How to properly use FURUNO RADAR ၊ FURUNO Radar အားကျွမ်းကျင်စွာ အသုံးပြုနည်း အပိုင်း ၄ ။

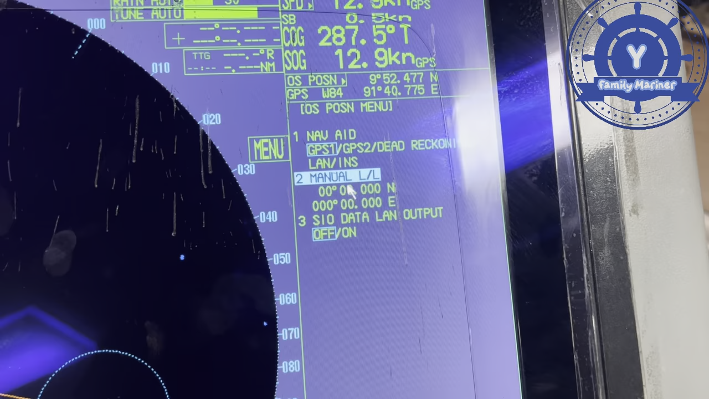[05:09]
Now look at menu, let it LS or menu, let it long to tell Halu Yame. No?
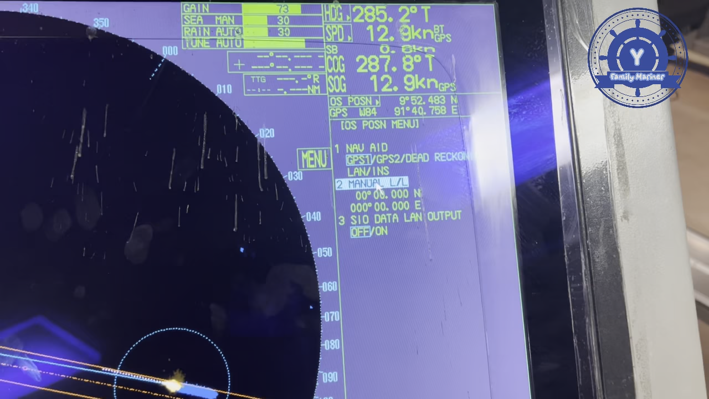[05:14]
Sorry, I'm going to know what GBS 1 you traffic the Yamlo, GBS 1 bono. That's why Tiramale, Michio. That's why General D. Right column, so in heading B, me speed B, Ravi, ocean position B, right?
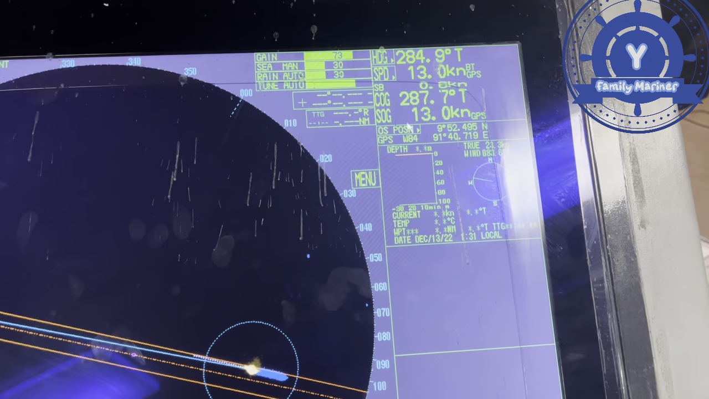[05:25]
No, that's why Genoa ocean position GPS car yam no notable
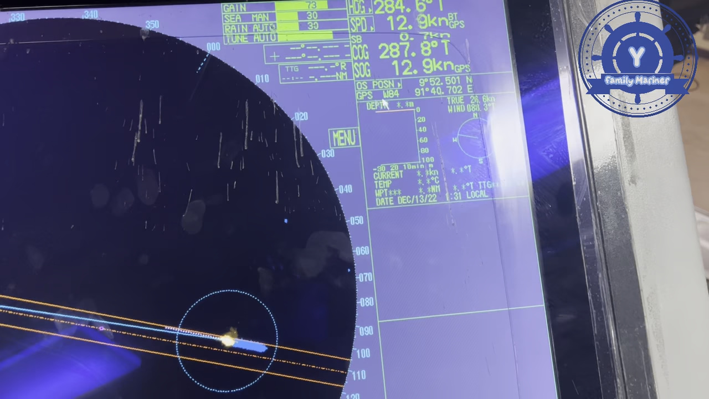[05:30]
GS84 so we are that GPS position. But no, that's why in general, menu at the chair to achieve me. But no, menu my giant, a boson tama, a boson in general,
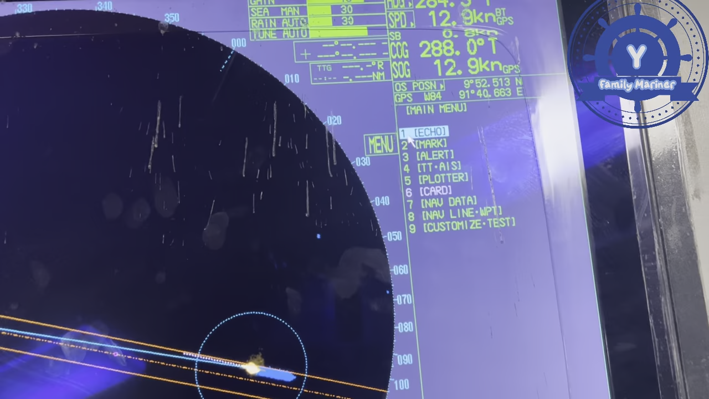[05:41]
shimpia pivamina, boson maso in Genoa, echo mare, echo maso in a boma, a second echo rejection, but not to get me a mare. Aku kah, jenaruh di ekor yang ni ane meso. Ina sekarang ekor tu dia naruh kah tapi otalar ekor itu recharge dok jenis. So jenaruh kah on bilai pon, on happy bilai pon.
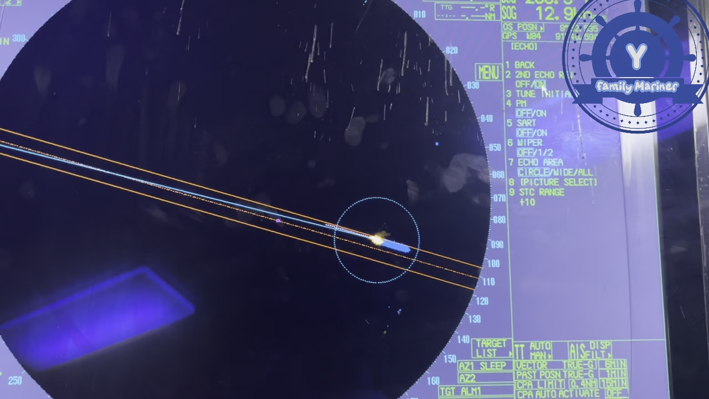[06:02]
Asos ye di ekor ni sekarang ekor recharge ni dua jauh kah macam apa, no? Naruh kah jenaruh june initialize. Kali jalur sih jenaruh di mana di nene ekor yang ni ane biar nene jenaruh kah sekarang machine move no clear ma phit de khan ni ma so yin chano wa june initial light ko nei lo ya ma no chano de che nei bi ba me nei bi so ne di ma ba le june initial light tu lou nei ba bi no june initial light lou nei ba bi
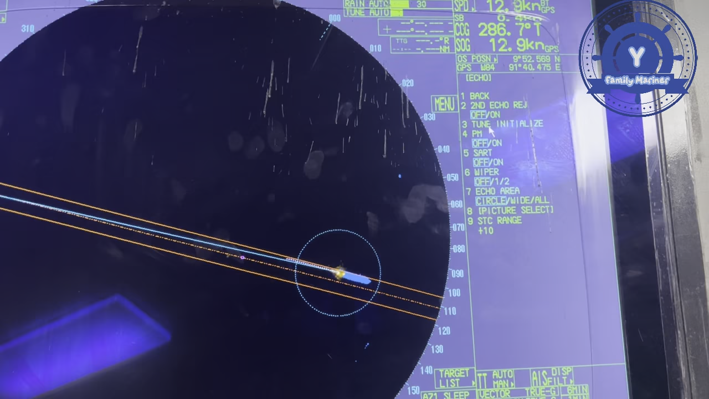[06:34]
naw de khu ga chano wa pian bo no di pian lo chano ru di performance monitor test bo no performance monitor test ka no chano ru di navigation officer a ni ne a
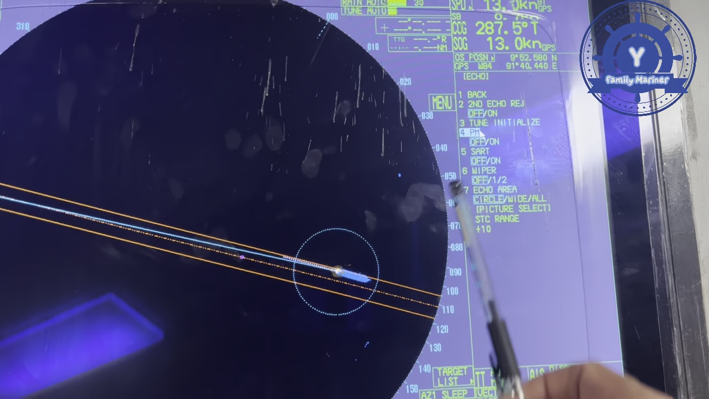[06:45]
ko tin mo ye radar ma shi ye pian wo chano ru every watch time chano ru every watch time jnaru pian wo set pe wo lu ya de pi so lo shin ne jnaru ye radar log ma le jnaru every watch time jnaru phie pi ya ma phit par de pi bi so yin
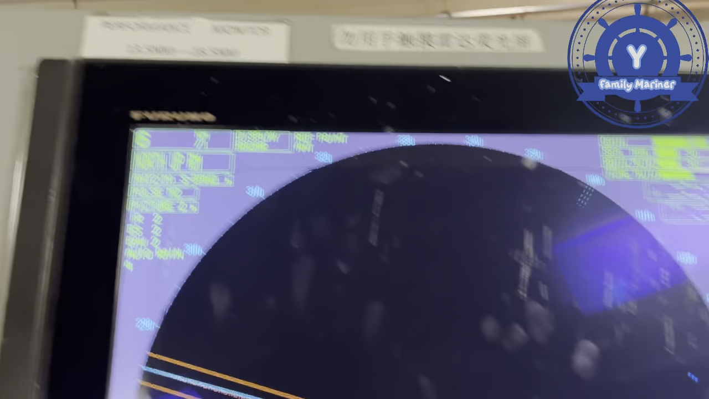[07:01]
jnaru ye performance monitor le be jnaru di
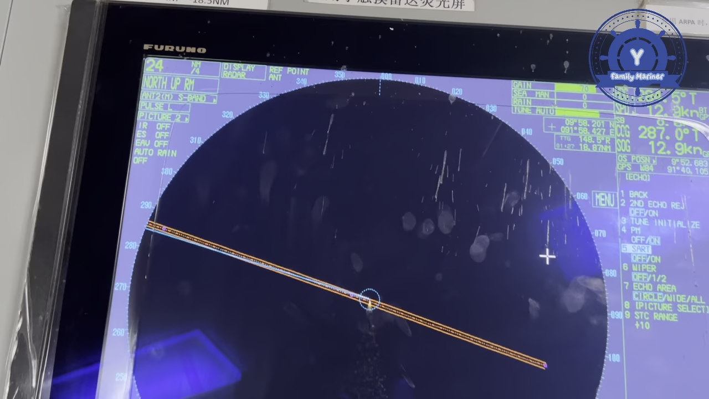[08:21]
that you know every watch time CPM up your banner being we don't know my general PM so yeah performance monitor test လုပ်ပြီးဆိုတော့ ਨੇ သူက auto 24 nautical mile ကိုပြောင်းသွားတယ်ပြီးပြီဆိုရင်ဒီမှာဆိုရင်သူရဲ့ rain ပေါ့เนาะသူရဲ့ rain
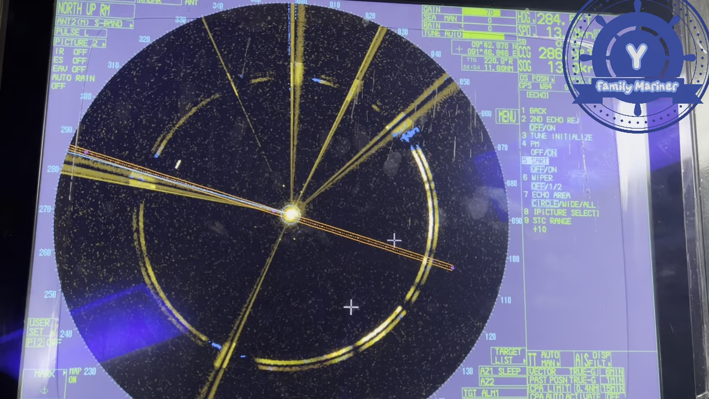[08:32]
ဒါဆိုရင်အဲဘယ်နှမိုင်ရှိတယ်ဆိုတော့ကျွန်တော်တို့ကြည့်လို့ရတာပေါ့เนาะဒါဆိုရင်ဘယ်နှမိုင်ရှိတယ်ဆိုရင်အပေါ်မှာအားရှိတယ်ဆိုရင် 50.24 nautical mile เนาะ 50.
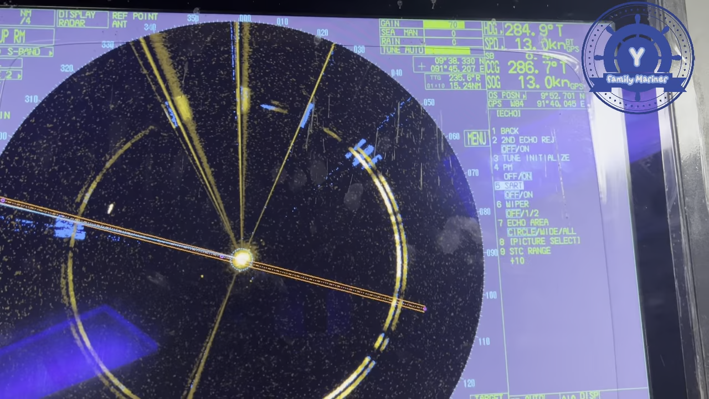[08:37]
အဲ inner rain မှာဆိုရင်ကျွန်တော်တို့က
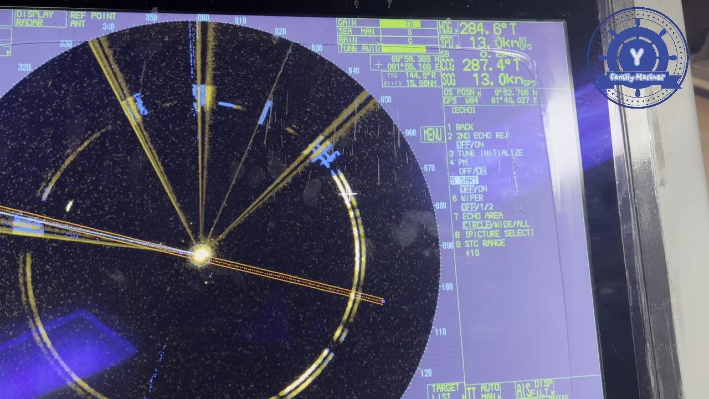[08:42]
50.24 outer rain လည်းအတူတူပါပဲเนาะ 50.24 ပါပဲတိတ်မကွာပါဘူးဒါဆိုရင်15မိုင်ကျော်ပေါ့เนาะဒါဆိုရင်ဒီအတင်းဝင်တာပေါ့နော်တော်
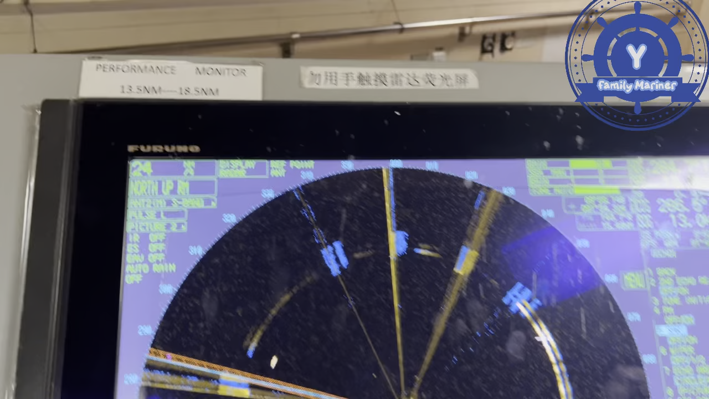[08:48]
30.5 nautical mile to 80.5 ဆိုတော့ကျွန်တော်တို့က
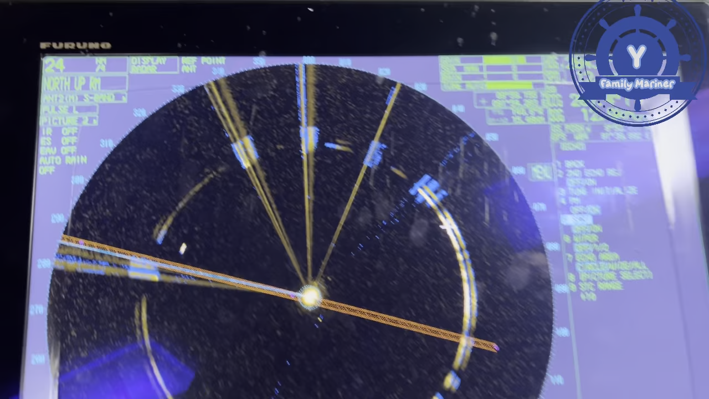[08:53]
50.24 နော် 50.4
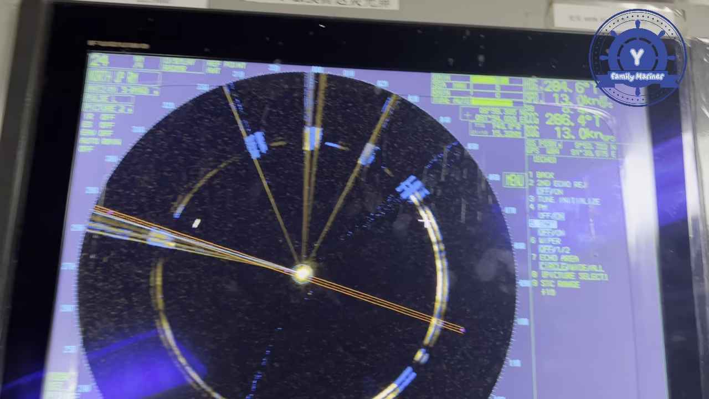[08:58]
ဆက်လက်ပြန်အားဖြင့်ကျွန်တော်တို့ဒါ every watch time performance monitor test ဆက်ပြန်มาဖြစ်ပါ radar
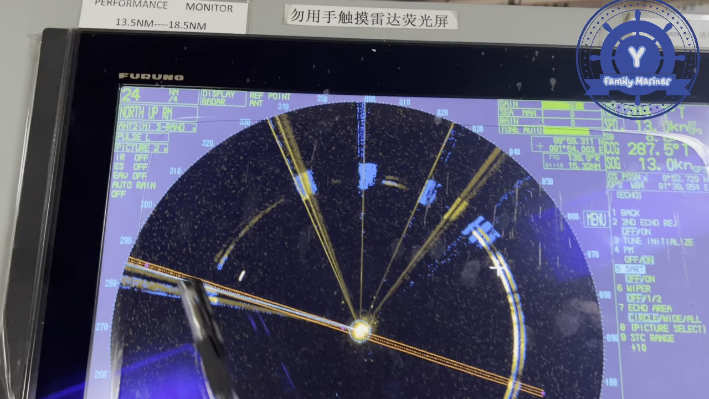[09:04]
မှာနော်အဲ့တော့ဒီ performance monitor test ရဲ့ကျွန်တော်ရဲ့ဒီ servicing လာရဲ့ခါမှာကျွန်တော်တို့ဒီသူ့ရဲ့အဲ
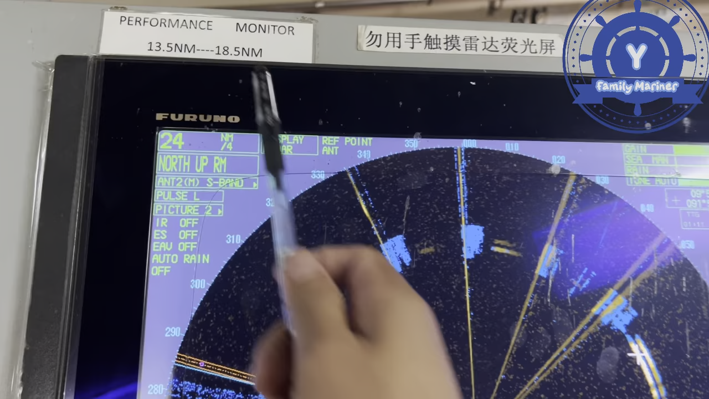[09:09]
performance monitor ဒီအတွင်းဝင်နေရမှာပေါ့နော်ကျွန်တော်ပြန်ပိတ်လိုက
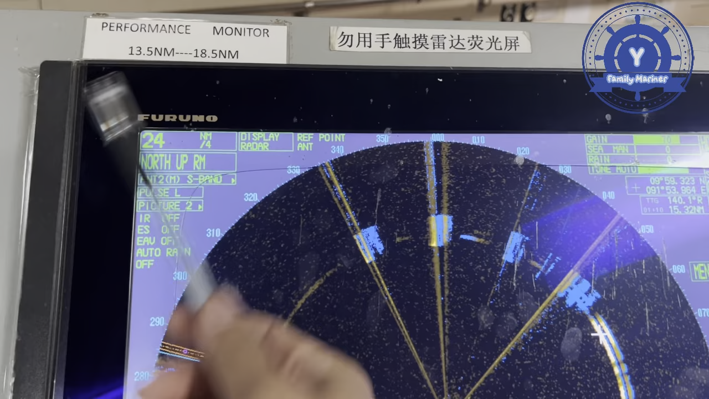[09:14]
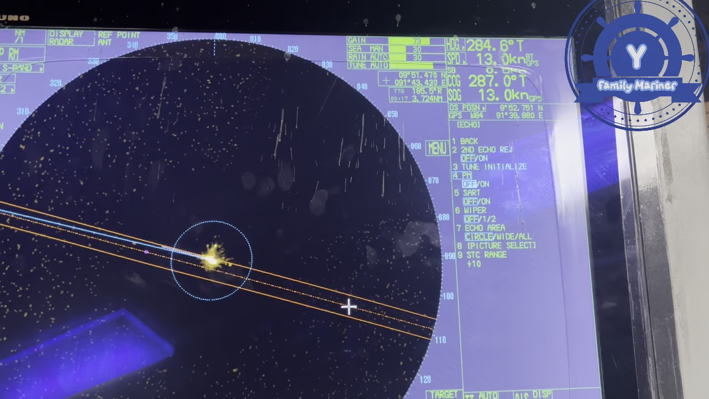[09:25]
်ဟုတ်ပြီအဲ့တော့ကျွန်တော်တို့ဒီ echo ရဲ့မှာဆိုရင် PMB ပါနောက်ကဒီ search ပေါ့နော်အဲ search ကတော့ဒီ